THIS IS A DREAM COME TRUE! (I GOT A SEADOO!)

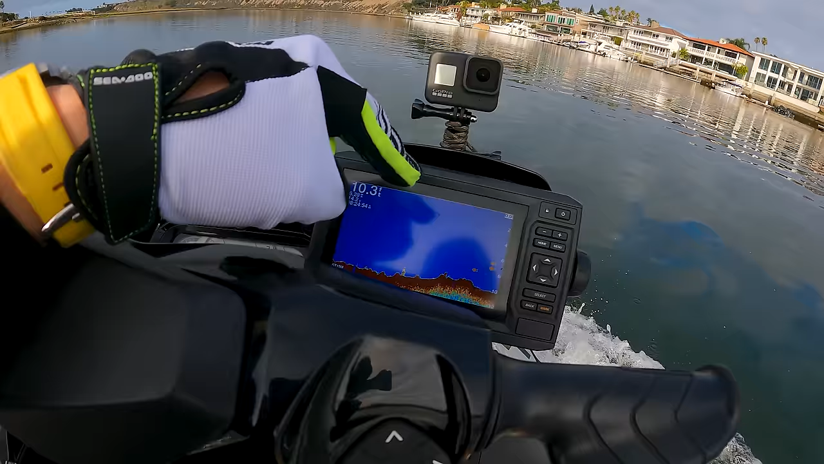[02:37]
a fish binder and so this will basically show me how deep the water is what the bottom looks
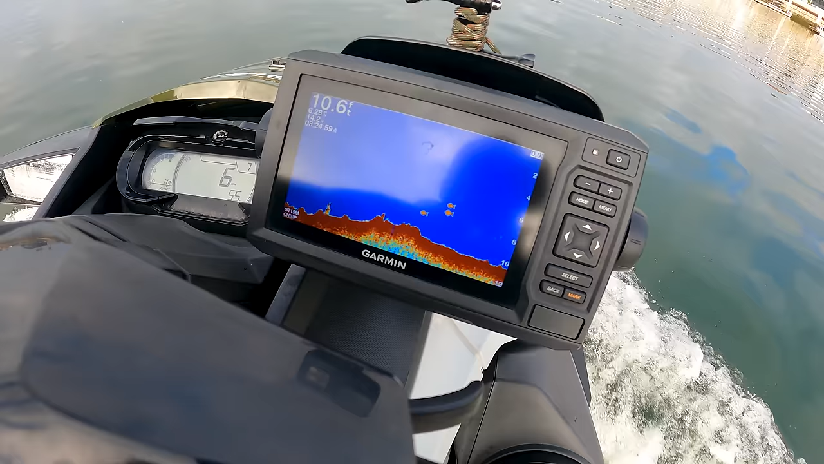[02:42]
On screen: depth 10.6 ft
like and then it even gives me little fish icons look at that so there was fish back there we'll do like a full walk around once it's out of the water maybe